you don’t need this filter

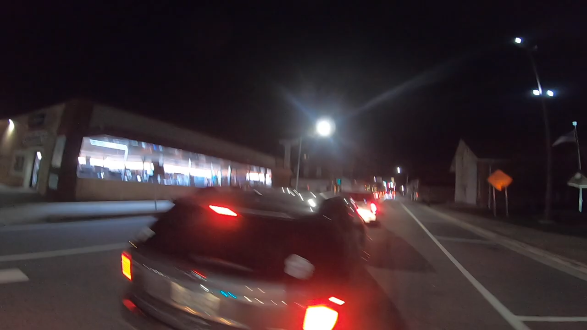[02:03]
This is what the stars look like with the filter on the lens and I gotta say even though it's a little bit